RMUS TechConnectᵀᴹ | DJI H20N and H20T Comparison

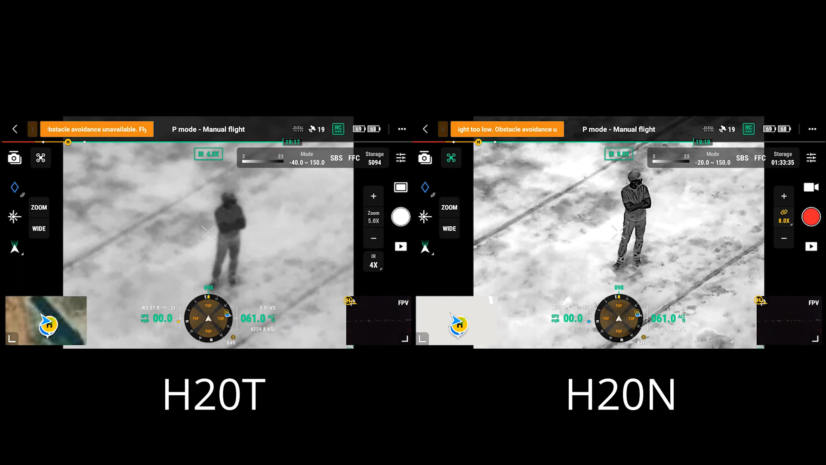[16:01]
the big difference with these two the combination of these two thermal sensors working together to create a sharper image if we go even farther so that's your is that eight is the maximum for the h20t correct and that's my 16 i'm going to bump tilt up just a little bit again
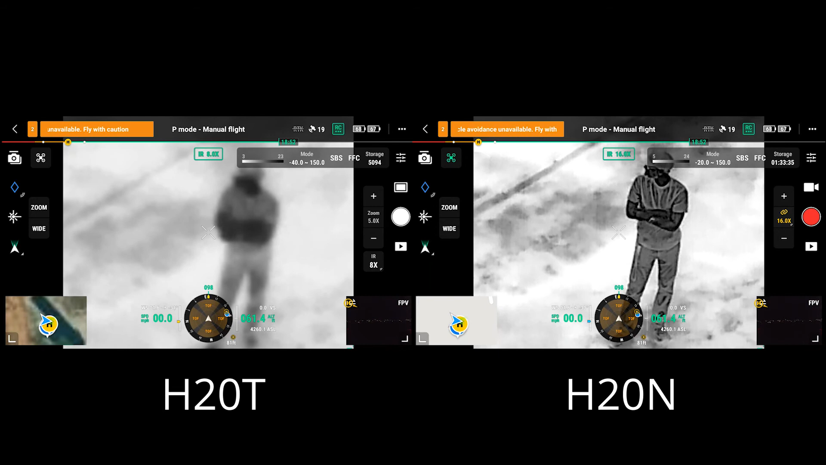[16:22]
it goes without saying we can see the stark contrast between these two images additionally i've got 32 up to a 32x zoom so currently the h20t is maxed out at zoom and i have a whole additional zoom level to go beyond the h20t and again if we were to zoom these in artificially i think the difference between these two images is fairly
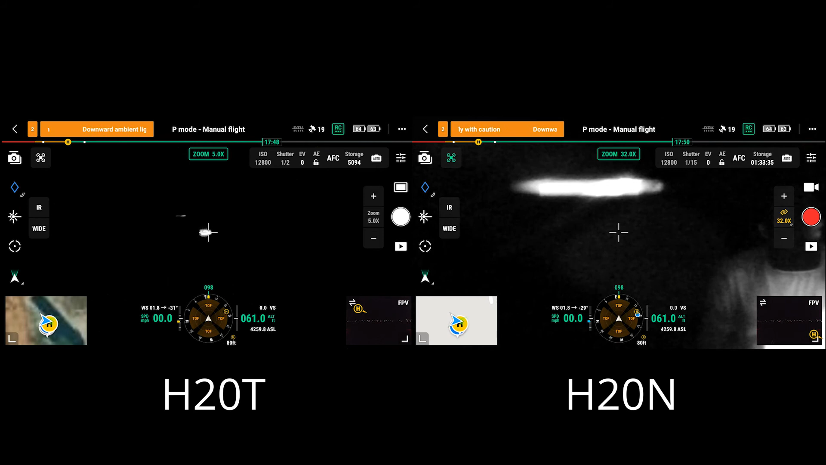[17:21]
switch to zoom let's let's both switch to our zoom camera now you can see that the h20t is still set to its widest zoom throw but because this is synced on the h20n my zoom on my infrared my thermal payload and my rgb zoom payload are synced together if i zoom out
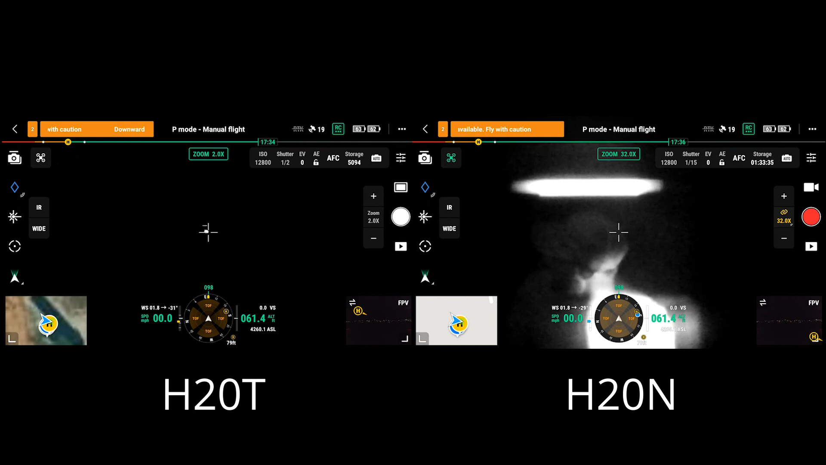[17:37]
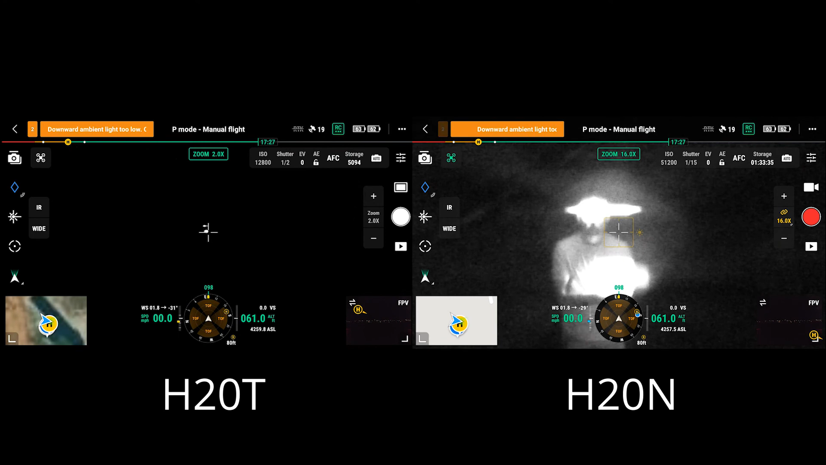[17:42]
that's zooming out on my rgb if i switch back to my ir you can see how close these images are switching back and forth because they both zoom together i'm going to go out one more again you can see the image parity between these two when i go in that zoom in you can see the ir zooms
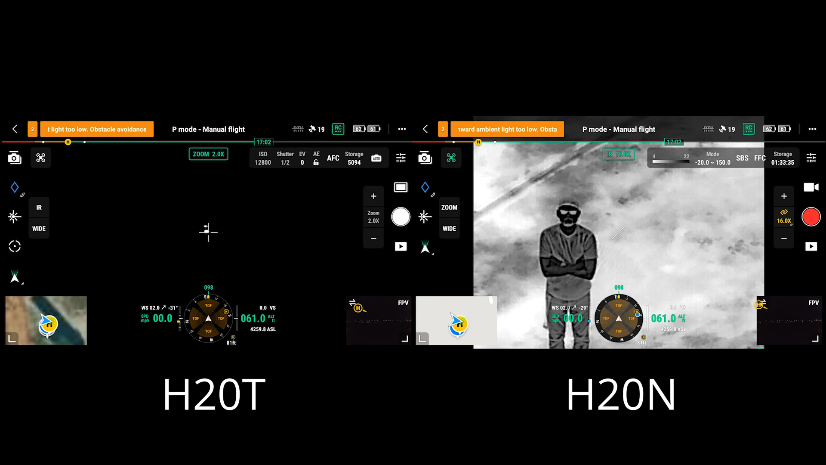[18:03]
with it if i zoom out rgb zooms with it once again we'll go even wider 4x you can see it zooming out there when i switch to ir i'm back out to a wider view so that's one of the other additional nice features with the h20n really like this this parity in the image that you're viewing between your zoom throws it's going to eliminate some of that some of that zoom time the flipping back and forth anybody